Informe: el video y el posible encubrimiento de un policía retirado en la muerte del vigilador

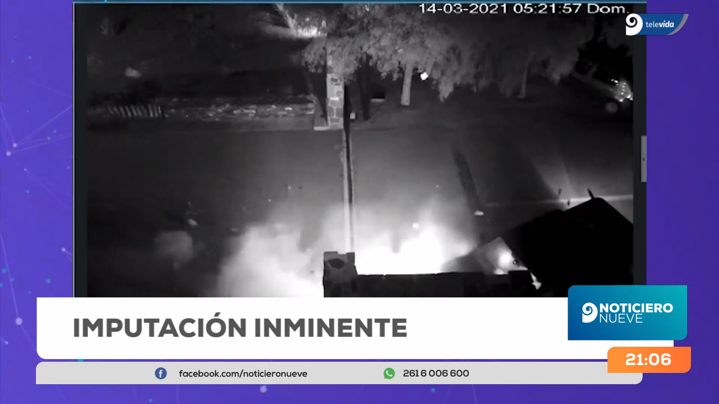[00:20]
Hoy se conoció un video de una de las cámaras de seguridad de la portería de la estancia San Isidro que muestra el momento exacto del accidente. El minuto lo vamos a estar repasando.
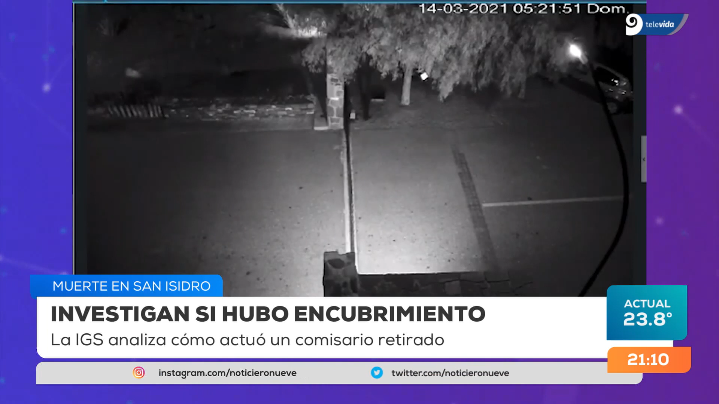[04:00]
Son las 5.22 minutos del domingo cuando luego de la salida de un par de autos la camioneta Volkswagen Amarok impacta a gran velocidad contra la garita de seguridad de la estancia San Isidro. De la nube de polvo y escombros sale un trabajador que fue despedido por el impacto.
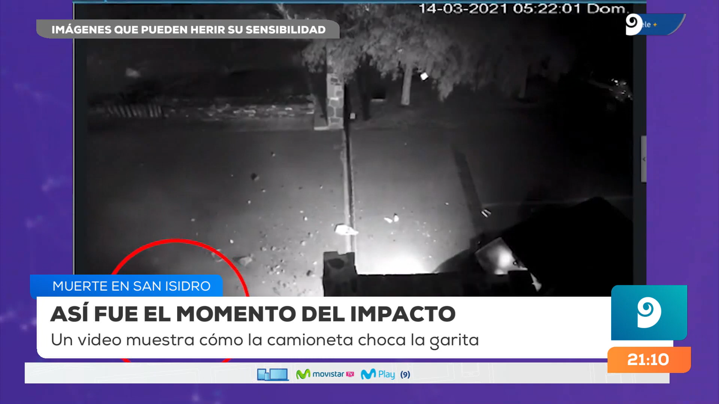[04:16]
Sale unos segundos de escena, pero luego se incorpora con dificultad.
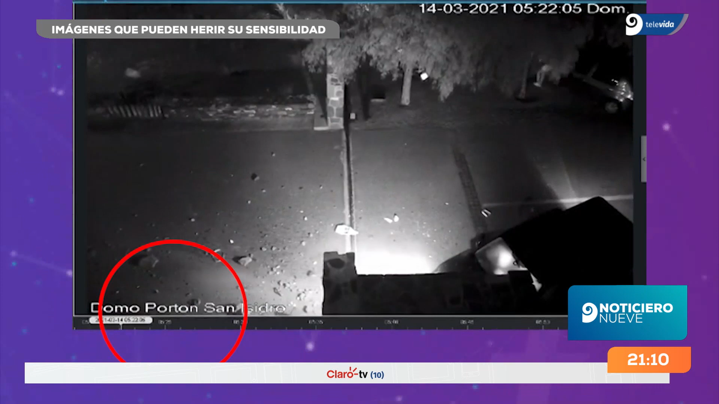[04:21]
Así fue el siniestro que terminó unas horas después con la vida de Marcelo Zunagua, el empleado de seguridad de 39 años.